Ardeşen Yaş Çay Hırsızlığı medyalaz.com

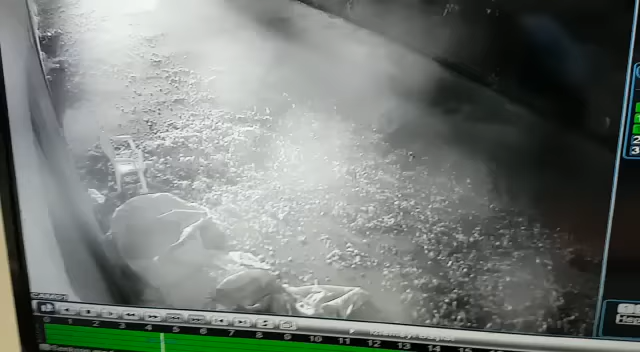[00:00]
Evet, şimdi Yavuz köyündeyiz. Çay alım yerinden çay nasıl çalınır?
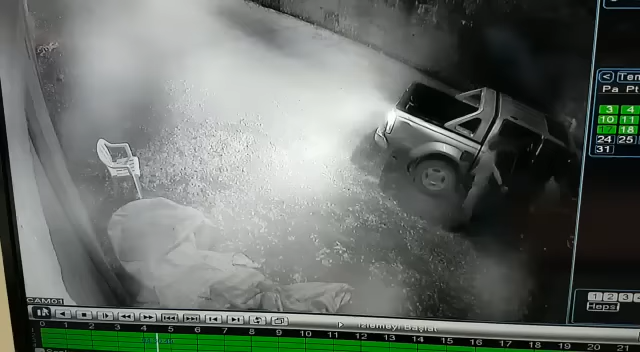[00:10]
Arkadaşlar operasyon için iniyorlar şimdi. Toplam 3 kişi. Birisi araçta ikisi bohçaları kapmış. Arabaya dolduruveriyorlar maşallah. Sanki kendileri toplamışlar. Gördüğünüz gibi